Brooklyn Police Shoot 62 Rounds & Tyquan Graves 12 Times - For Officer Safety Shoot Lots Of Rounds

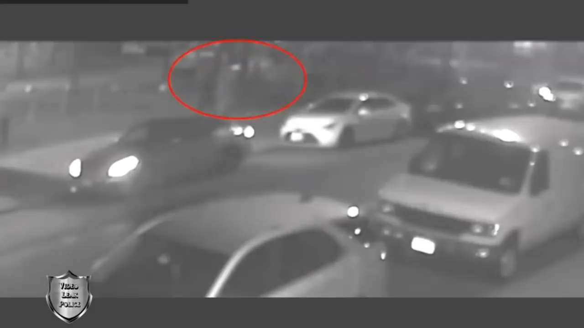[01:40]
After the shooting, Tyquan Graves ran eastbound on Bergen Street and stopped behind a tree in front of 253 Kingsborough Second Walk. The male gunshot victim ran into the Kingsborough Housing Development, where he was later transported by EMS to quite a few shots fired there. We see all the flashes. Tree in front of 253 Kingsborough Second Walk. The first round right there. The male gunshot victim ran into the Kingsborough Housing Development, where he was later transported by EMS to Kings County Hospital. His injuries are not life-threatening.